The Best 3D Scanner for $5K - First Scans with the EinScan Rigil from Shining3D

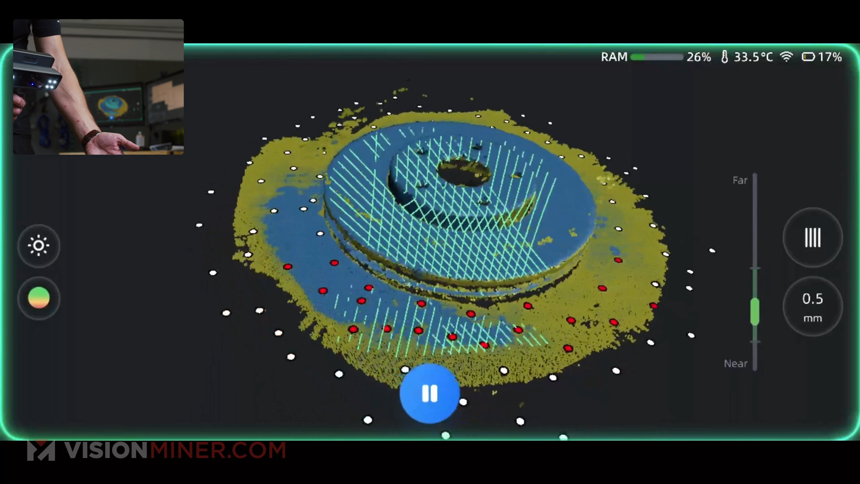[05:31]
especially around that difficult edge we were having and I'm going to continue scanning oh yeah and that is picking up data much more quickly now
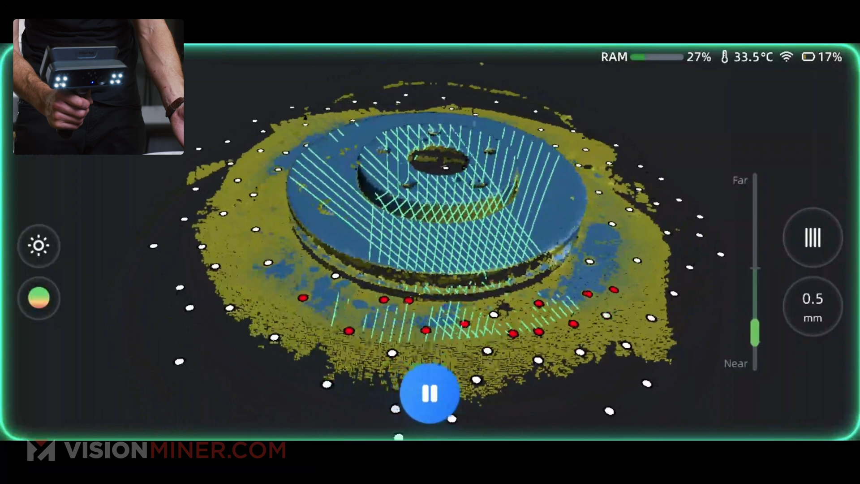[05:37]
this doesn't have the single laser line that you would get on something like the pre-scan combo to get down into these
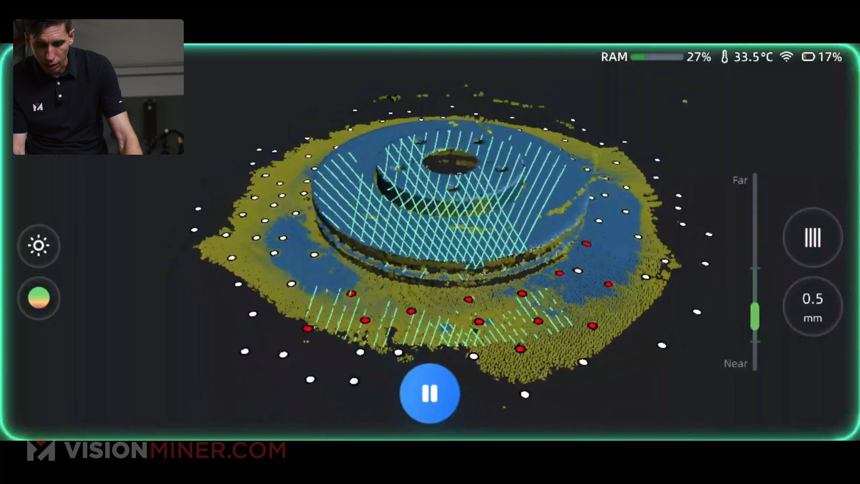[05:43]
gaps and holes so depending why you're scanning this that might be a feature you want to consider usually for
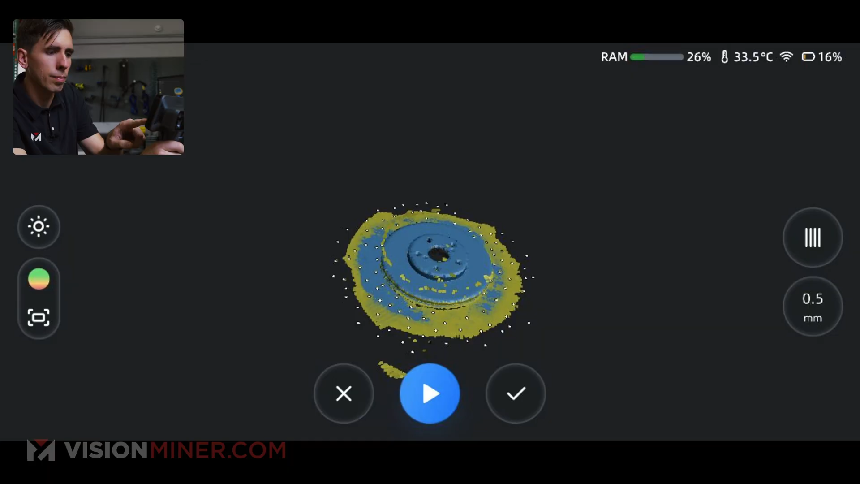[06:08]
right so I'm gonna confirm it's gonna optimize that point cloud and I
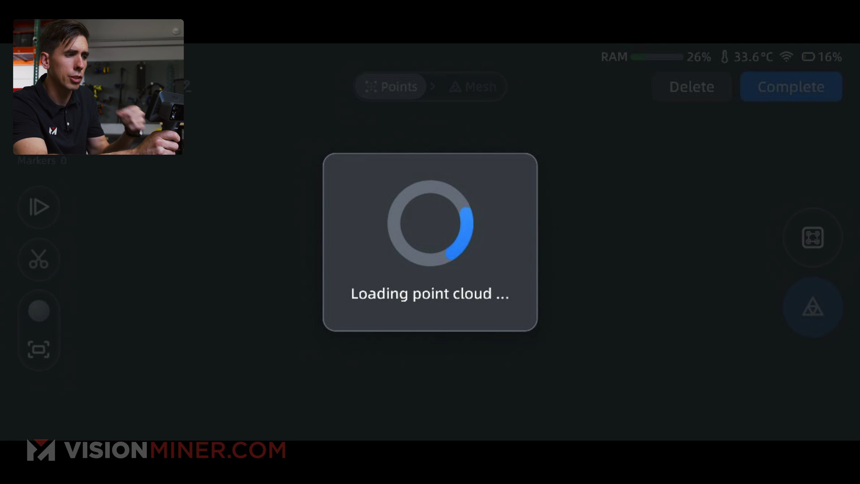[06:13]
should be able to edit it and get rid of some of that table yeah okay wow got
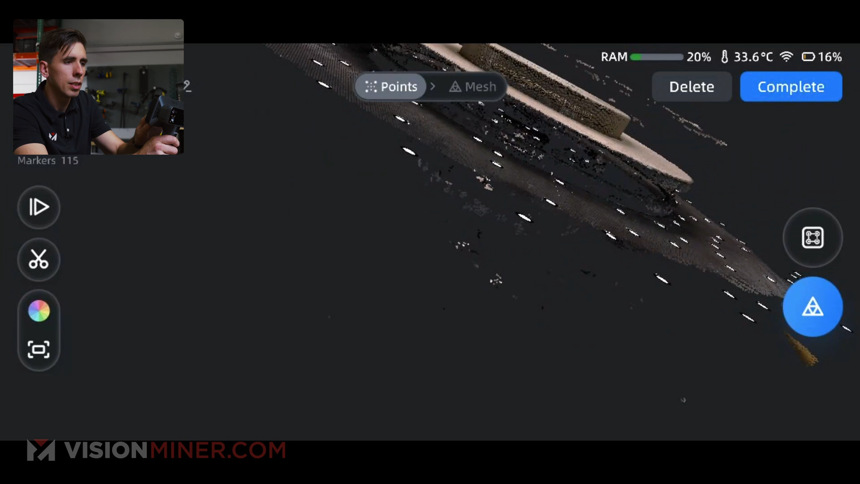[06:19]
that texture that color all right so if I hit the little snip the
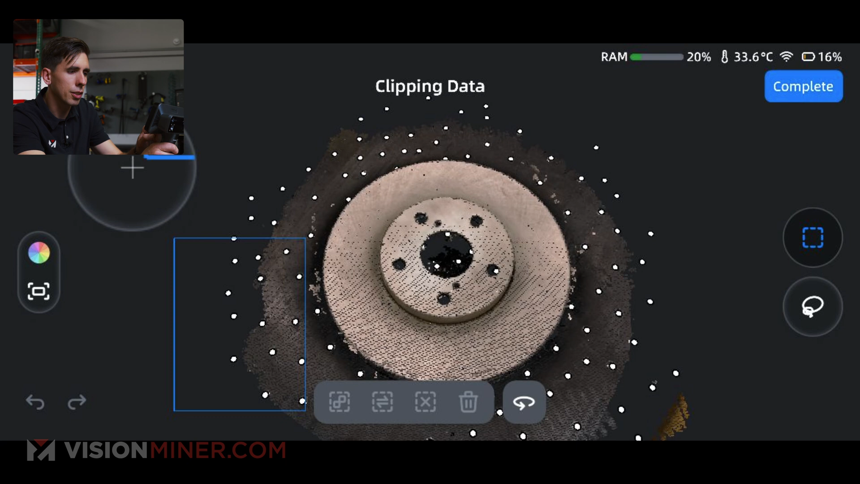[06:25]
little scissors let's use the lasso so I'm gonna start right there see that
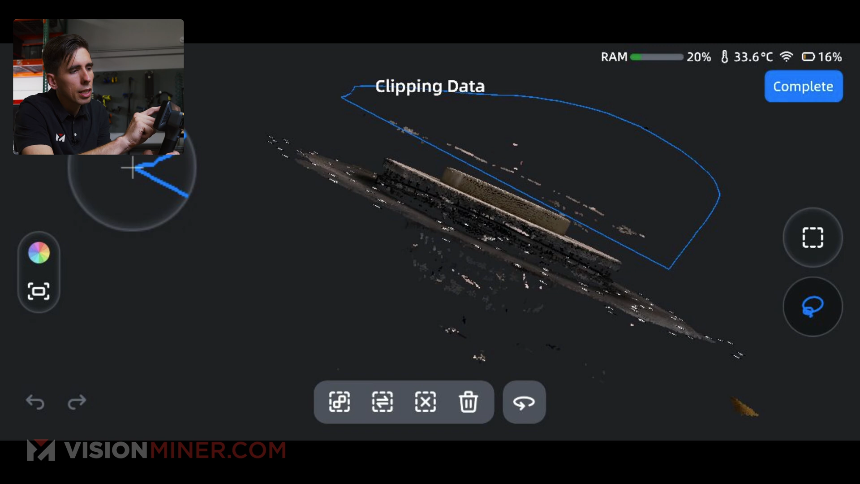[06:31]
line boom got all that data you can delete all that obviously anything underneath it we will not need so I can do the same thing here
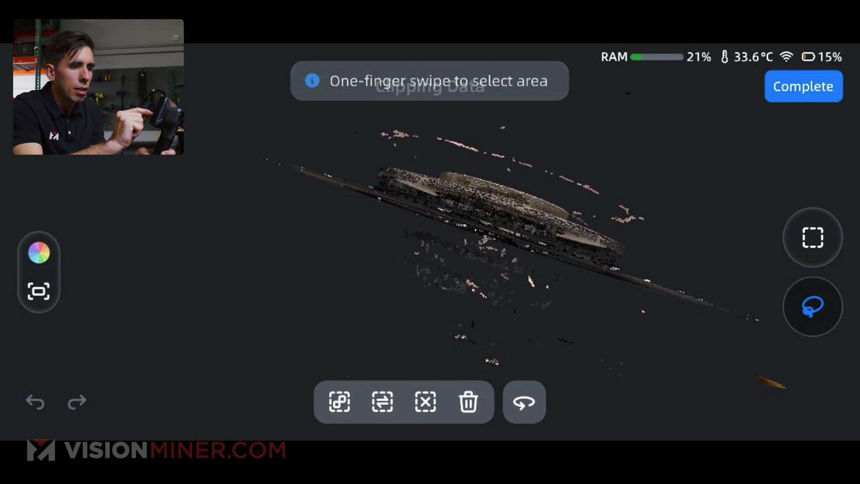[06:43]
and just trash that data now
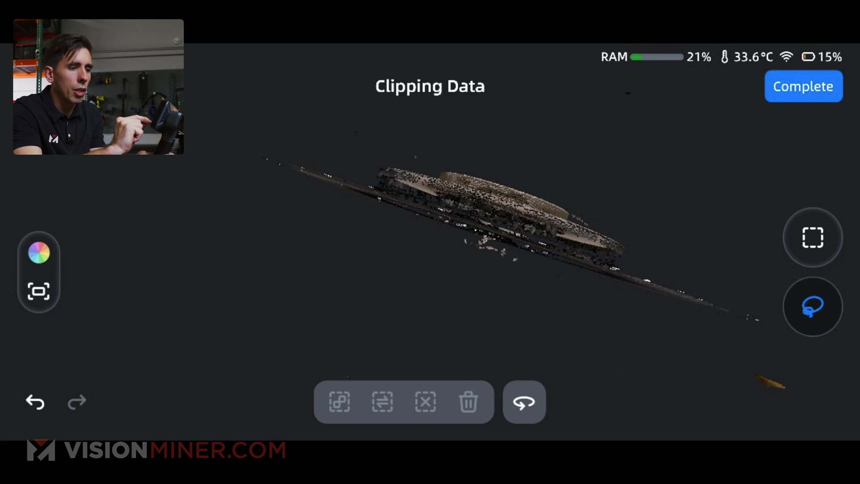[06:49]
a lot of this other data is probably going to automatically disappear so I'm going to go ahead and
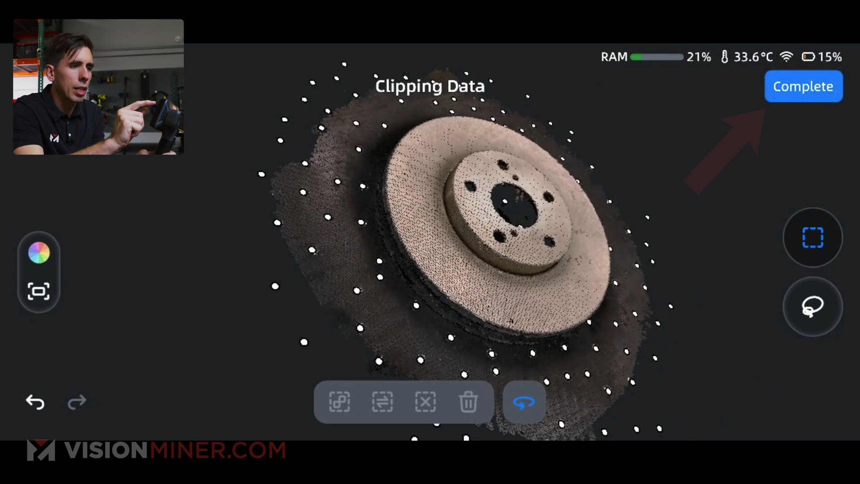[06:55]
say complete confirm the cropping now it's going to process
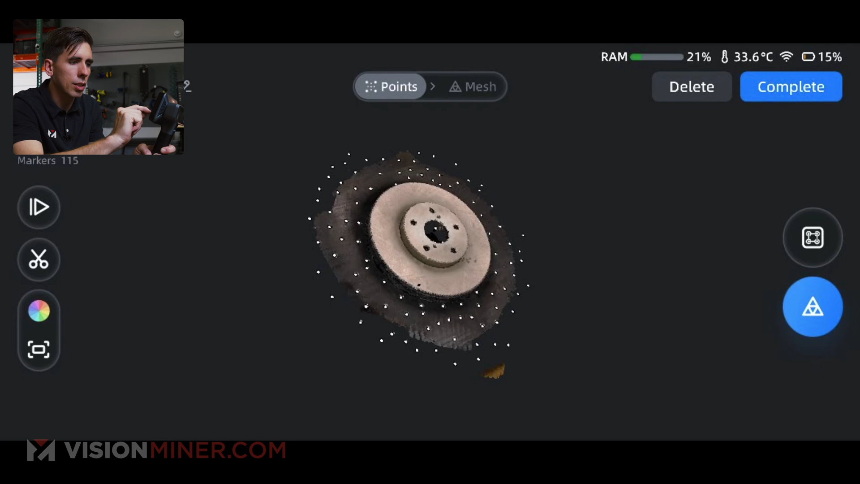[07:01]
the files quick and if we go to global optimization now it's going to go
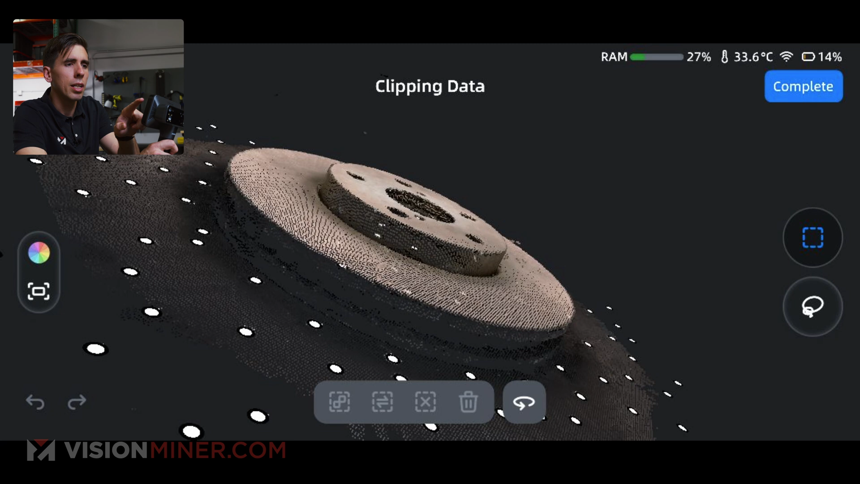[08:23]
okay there we go save to model library so that's going to go into the model library
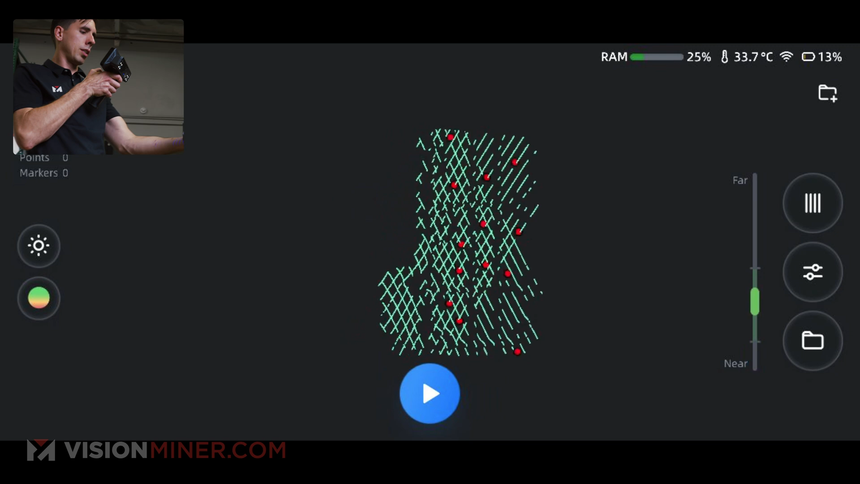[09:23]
we go okay this is working really well okay so we're going to pause i
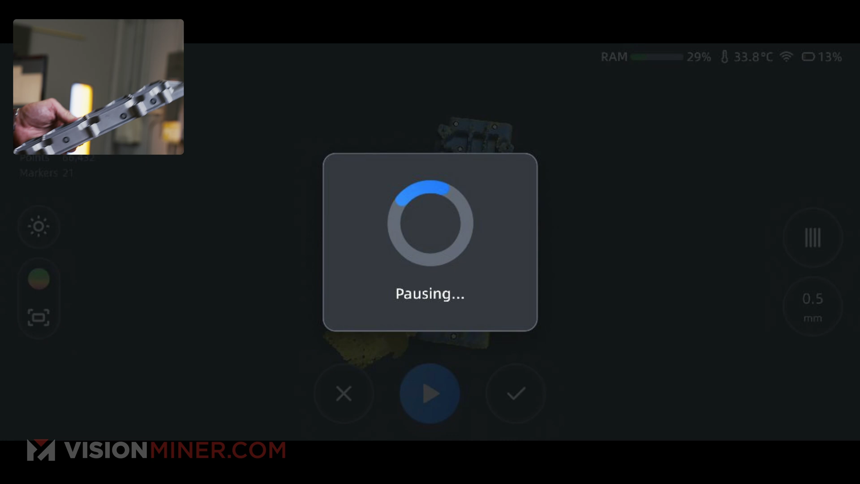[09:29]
got that whole side save that do the other side real quick see if we can align oh
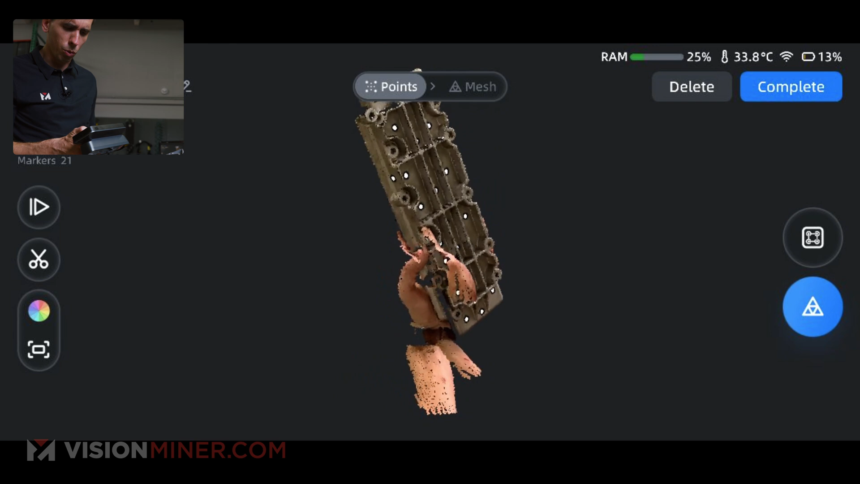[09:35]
oh yeah you got my hand in there that's going to need some cleanup all
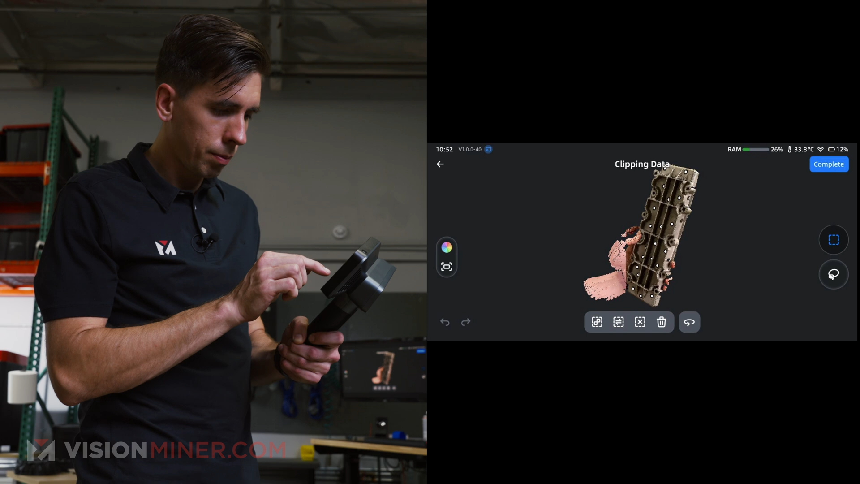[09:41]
right we'll call that good enough complete confirm all right complete all